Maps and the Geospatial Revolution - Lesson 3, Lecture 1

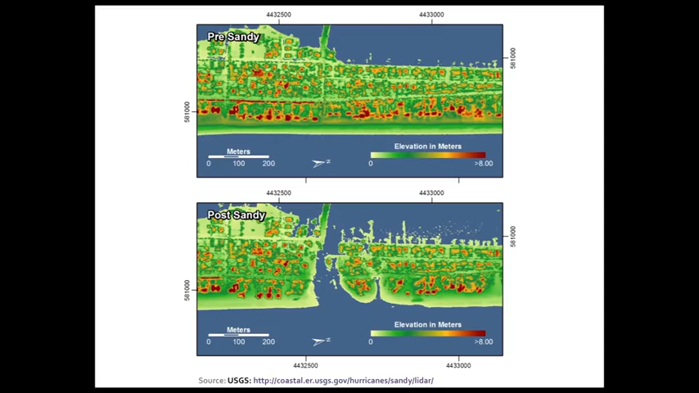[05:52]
And in the second image at the bottom, you can see that there's this brand new channel where there wasn't anything before that's been gouged out. And a lot of the beach has eroded away. So laser detection through LIDAR is a great way to map some of these very, very precise differences in the actual landscape topography. Here is a map showing the difference between the pre and post images using LIDAR. And here you can see with the red areas where the elevation has actually decreased since the first image to the last image. And there are some places on the north side of the image where sand has actually been deposited and added since the hurricane hit.